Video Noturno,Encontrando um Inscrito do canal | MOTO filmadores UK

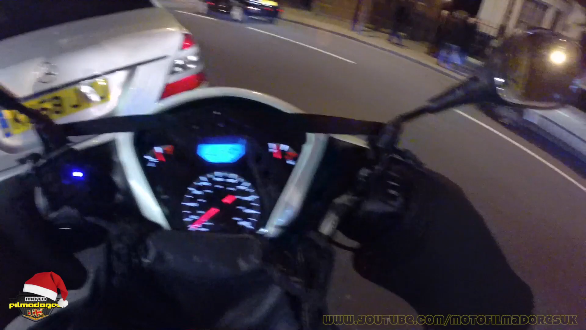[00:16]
tá gravando Falar igual o Motoka Vlog, não tá piscando naquelas coisas porque nós tá meio camuflado, entendeu?
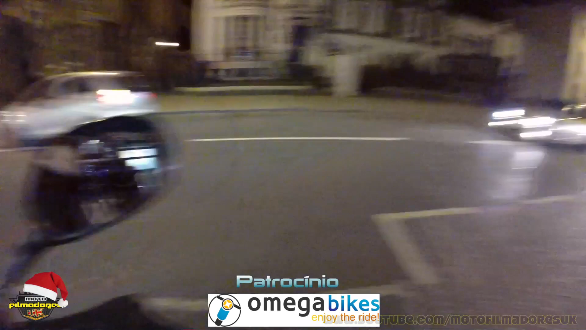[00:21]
É a noite, então nós tampa a luzinha pra não piscar É o Motoka Vlog Então galera,
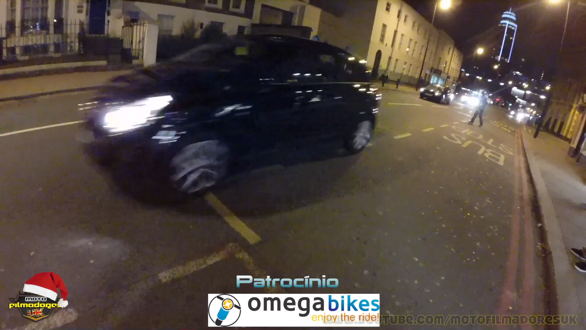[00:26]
é o seguinte, deixa eu explicar pra vocês Aqui é o chinesinho onde eu já trabalhei, já até fiz uma entrega aqui pro pessoal
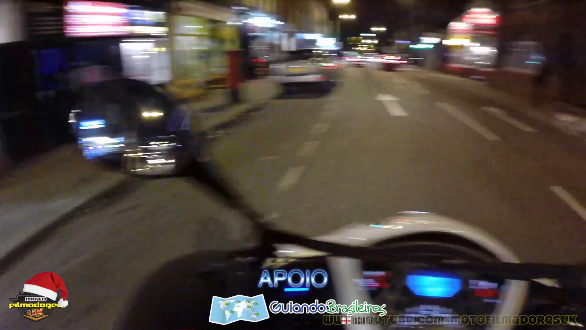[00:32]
Inclusive muita gente ainda pedindo pra gente vir aí gravar mais vídeo, né? Entregando comida chinesa, uma hora eu vou voltar aí com mais tempo e vou pedir ele pra mim gravar Mas o que acontece é o seguinte Tem um seguidor aí do canal,
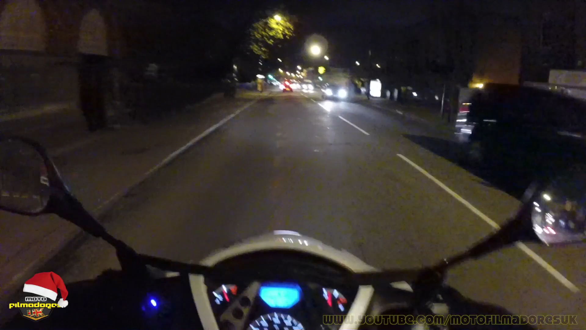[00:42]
o Gabriel, que chegou aí já tem acho que um mês já E ele tá morando nessa casa aqui, ó Alguma dessas duas casas aqui, entendeu?
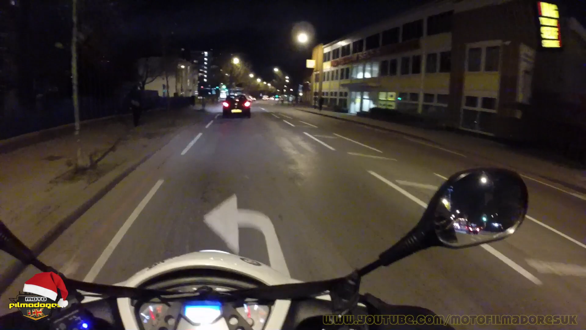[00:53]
E como eu morava pro outro lado de Londres, eu nunca tive tempo de vir cá ver o cara, entendeu? Ele pediu adesivo e agora eu liguei pra ele e falou assim Opa cara,
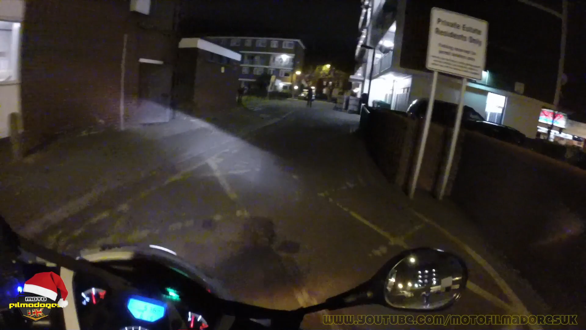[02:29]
Nossa, já entreguei comida aqui, viu, galera?